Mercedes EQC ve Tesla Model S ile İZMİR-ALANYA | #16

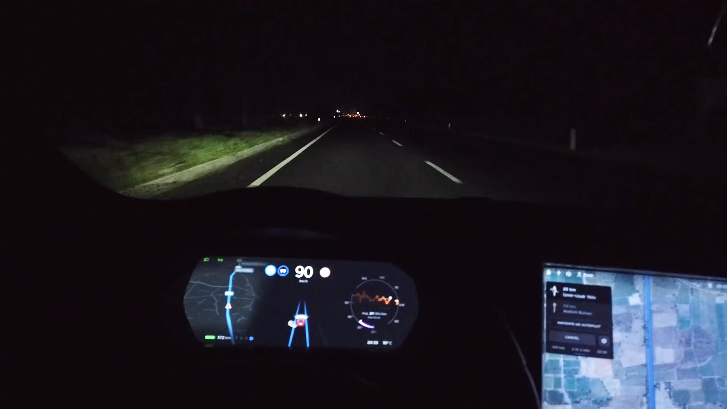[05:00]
Çünkü daha yola alışamadım. Ama size böyle yeni bir POV açı deniyorum. Umarım güzeldir ki ben beğendim şimdiye kadar. Siz de beğenirsiniz. Diğer arabalarda da devamı gelir.
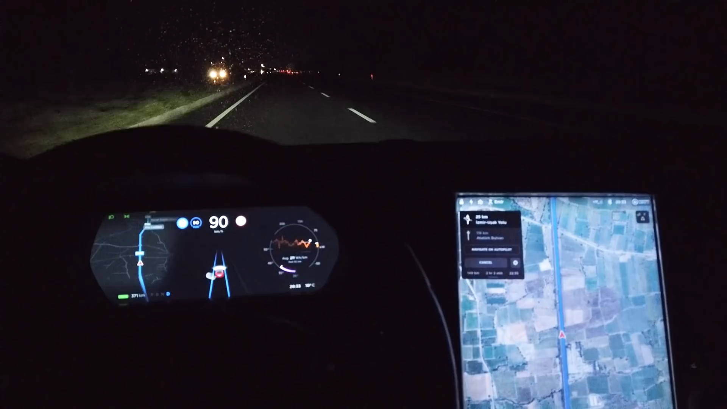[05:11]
Şu anda bildiğin gözümün bakış açısından görüyorsunuz. 90'a sabit ve otopilot açık. Otopilotta gidiyoruz. Gece karanlığı var. Şu ana kadar tüketimimiz ne olmuş? Bakalım. Ben gerçi şu anda da 31 kilometre olmuş. 100 kilometreye kadar Kutay'a haber vermeyeceğim. Yani 100 kilometre olana kadar benim yolum. Kutay'ı arayıp da tüketimi sormayacağım.
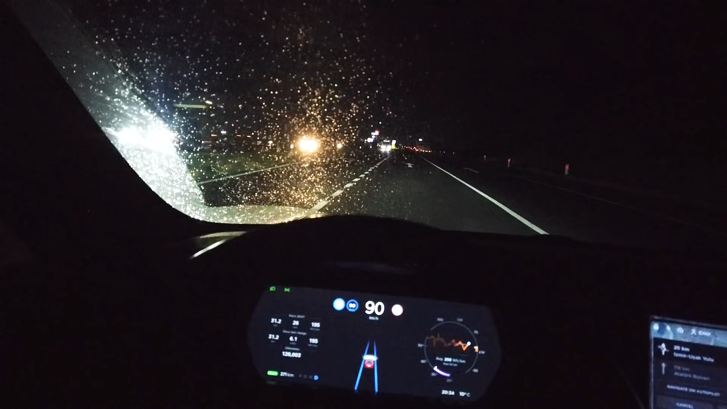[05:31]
Ben hangi hızla gidersem arkamda gidiyor. Şu anda belki dikiz aynasından da görebilirsiniz. Şurada ışıkları gözüken araba EQC. Uşağa doğru devam ediyoruz. Birazcık arttırayım. Artık şehir dışına çıktık. Manisa'dan ve Derbent'ten iyice kurtulduk. 100'e doğru çıkalım. Şu anda da Kutay arkamda. Ben hangi hızla gidersem o hızla gidiyor.
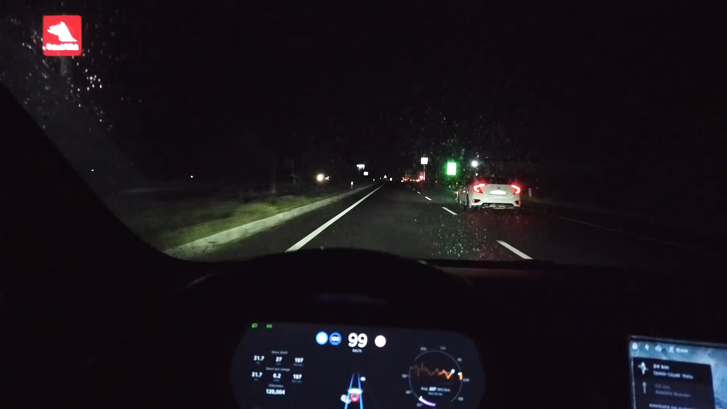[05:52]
Gece karanlığında. Olabildiğince fazla güncellene vermeye çalışacağım size. Ama şu anda düşük hızdan dolayı tüketimim gayet iyi. 19.7 kilowatt saat. Ben EQC'nin 20'nin üzerinde olduğuna eminim. Şu anda bakalım yol nasıl geçecek. Ama açıyı hakikaten beğendim. Bakın ellerim de serbest. Ellerimle ilgili sıkıntım da yok. Buradan diğer arabaları da böyle izleyebileceğiz. Bence bu açı gündüz gözüle de gözüldür. Ayrıca onu da deneyeceğim.
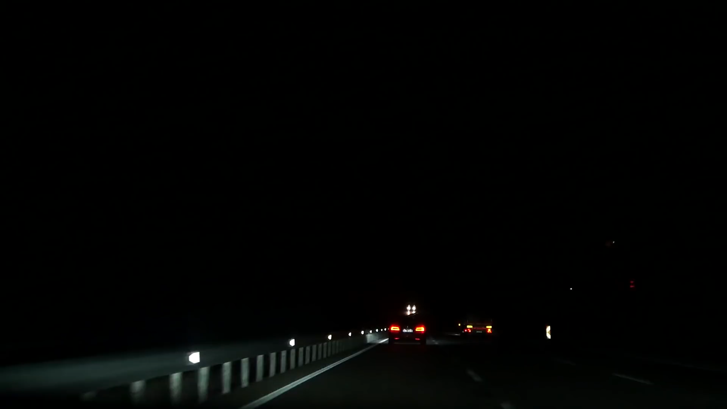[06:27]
Evet şimdi size biraz EQC'nin autopilot demeyelim de sürüş asistan sistemlerinden bahsedelim.